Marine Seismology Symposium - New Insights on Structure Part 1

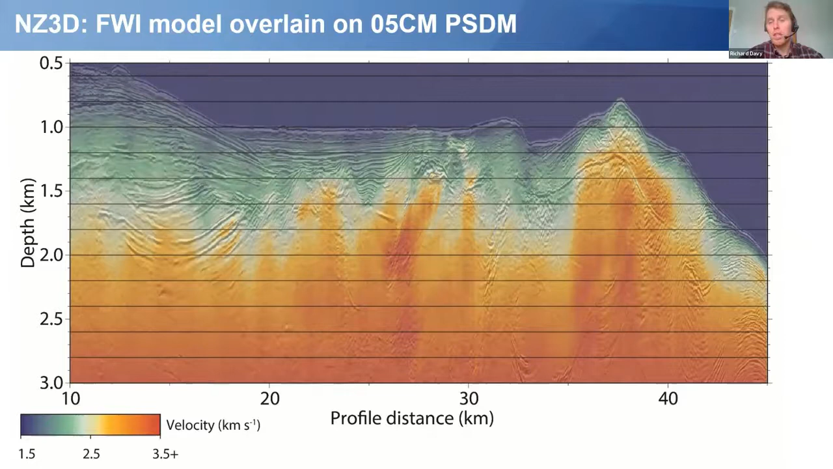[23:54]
So again, just looking at the two side by side, this is the pre-stack depth migration image on the left and the full waveform image on the right. And if we look at the toe of the prism, we can see that these thrust faults match really nicely.
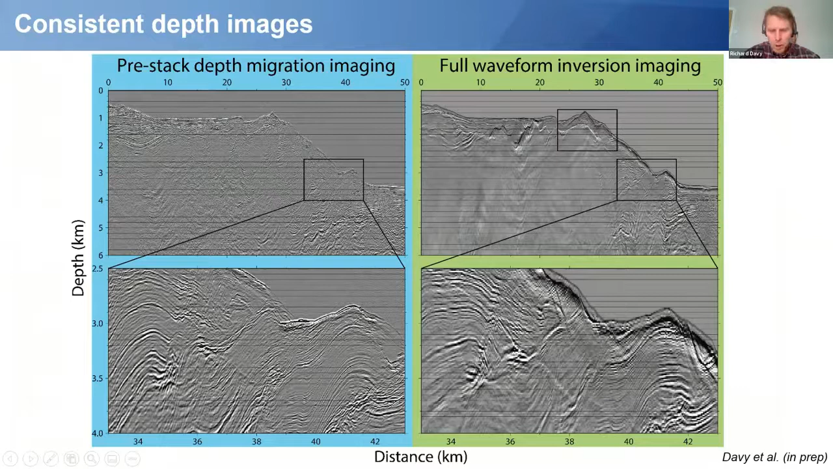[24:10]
We even may be resolving kind of these reflections through here to a greater degree in between these two thrust faults. And again, those folded sediments look really good. So I guess the enhanced power of the full waveform method is the fact that we actually have the physical property models of the subsurface to actually assist in our interpretation. So not only do we have the subsurface image, we have, in this case, the compressional velocities which is used to derive them. So for instance, across the bottom simulating reflector, we now know that velocity contrast is decreased of around 200 meters a second.